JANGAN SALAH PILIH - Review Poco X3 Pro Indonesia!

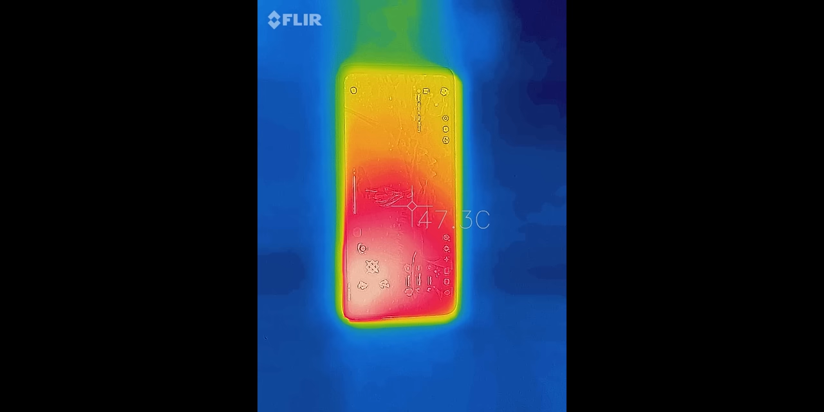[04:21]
On screen: spot 47.3°C
Yang harus jadi catatan, kalau Poco X3 Pro ini kita pake main Genshin Impact di settingan highest, suhunya bakal naik ke 50 derajat dalam waktu 15 menit.
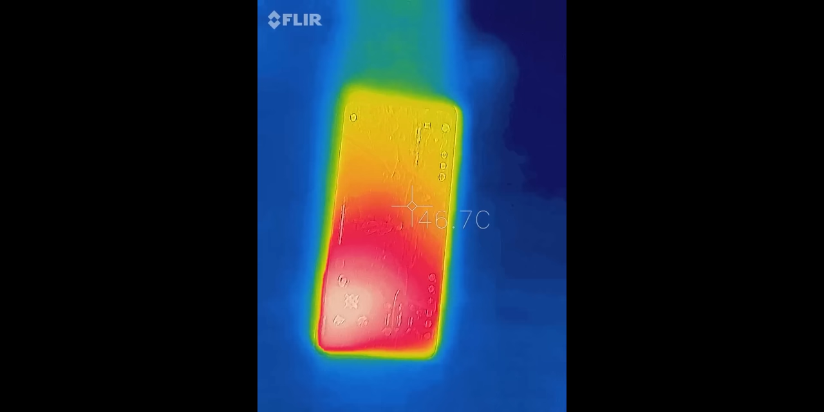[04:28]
On screen: spot 46.7°C
Frame ratenya nggak ngedrop ya, tetep stabil di 40-50, tapi tangan jadi kurang nyaman aja pas main di HP yang panas kayak gini.
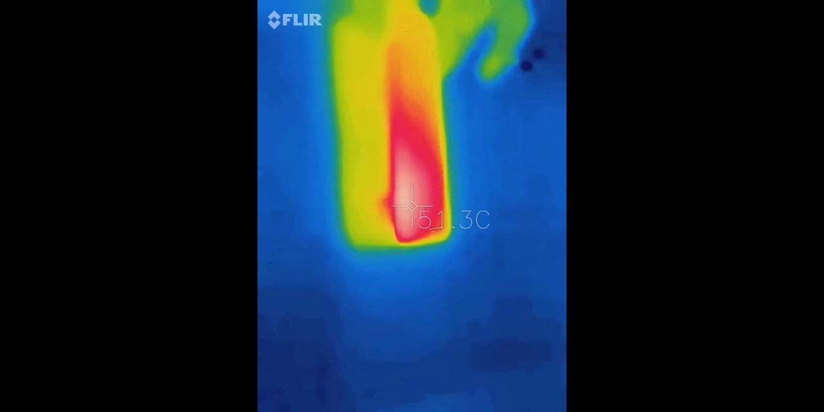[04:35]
On screen: spot 51.3°C
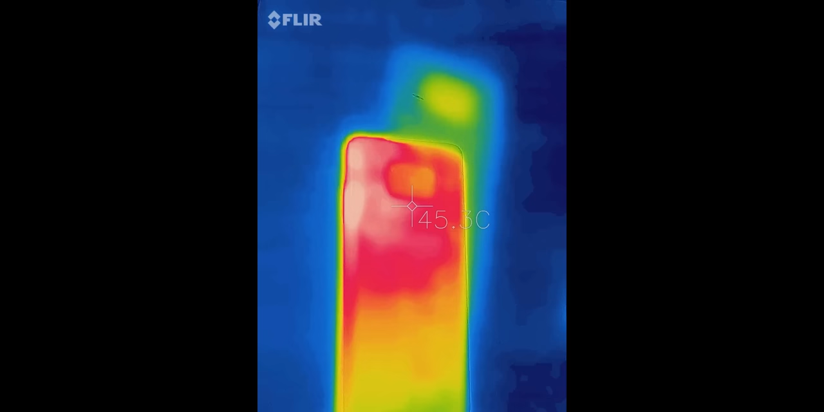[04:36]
On screen: spot 45.3°C
Pas saya turunin settingannya ke lowest 60, juga panasnya masih deket-deket 50an. Jadi kalau mau lebih pewe, mainnya harus pake cooling tambahan.